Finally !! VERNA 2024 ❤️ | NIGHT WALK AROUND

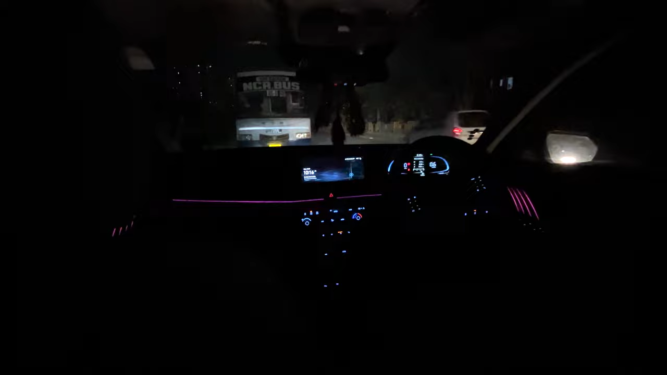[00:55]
चुका हूँ और पीछे वाले सूट से कुछ ऐसा व्यू मिलता है देखने के लिए फ्रेंट के साइड तो आप देख सकते हो कितना प्यारा विव है यहां से और दोर्स में जो स्वीचेज होते हैं
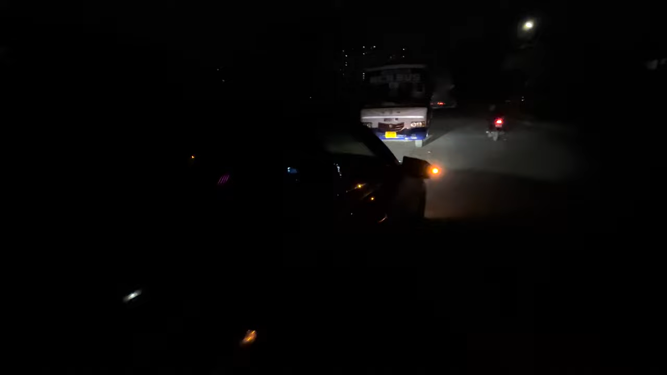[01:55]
तो आपको मैं फ्रंट साइट से चाहिए इसका तो आपको यह फ्रंट साइट से कुछ ऐसा भी मिलने वाला है भाई
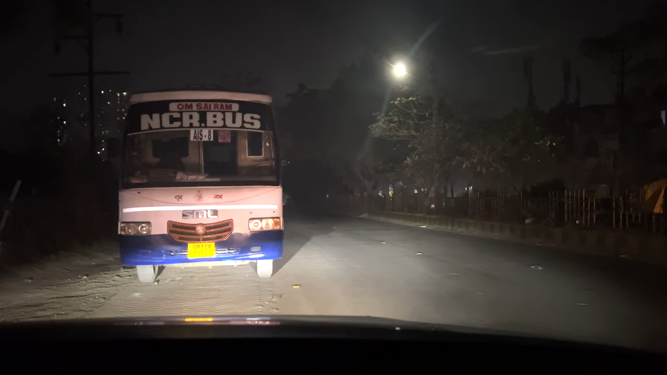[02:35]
पूरा अंधेरा है मैं चाहिए तो आपको बंद करको दिखाता हूं यह कितना अंधेरा है यह सो मैं इसको बंद करता हूं अभी यह देखो दाइस यह भी बंद